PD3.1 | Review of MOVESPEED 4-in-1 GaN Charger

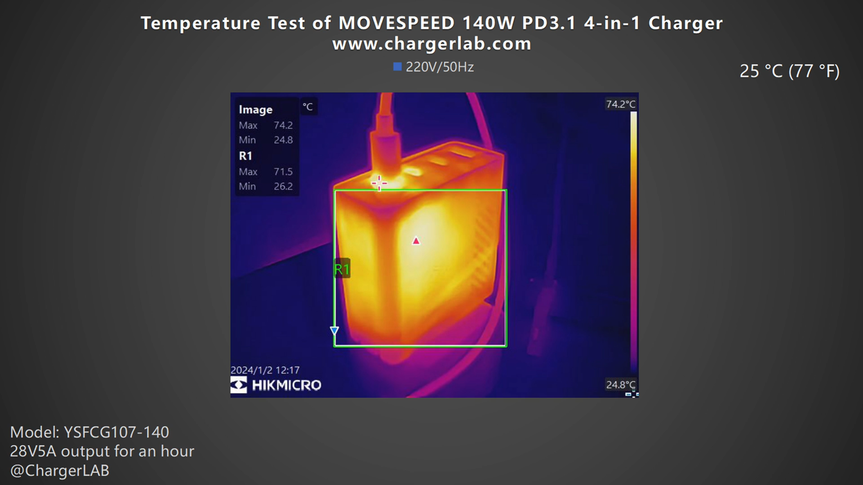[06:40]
On screen: scale top 74.2°C, scale bottom 24.8°C
and record the highest temperature on the front and back after charging at 28V 5A for an hour. After one hour of charging, the maximum temperature on the front is 71.5C, and the back is 70.4C.